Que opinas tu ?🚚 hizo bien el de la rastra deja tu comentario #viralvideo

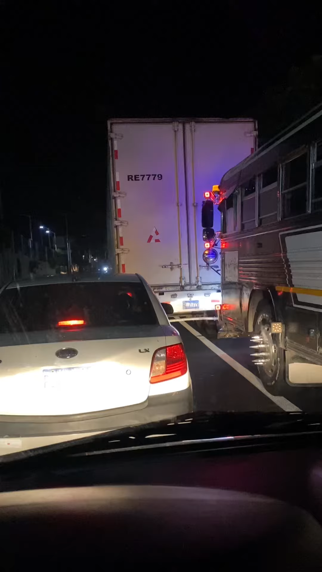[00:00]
Miren, el de la rastra vamos en tráfico, el de la rastra se hizo para ahí porque el busero venía como que era loco Y ahí va, y ahora va queriéndose meter a nosotros Y el de la rastra ya no lo dejó pasar Nosotros vamos haciendo la cola y él quiere venir de loco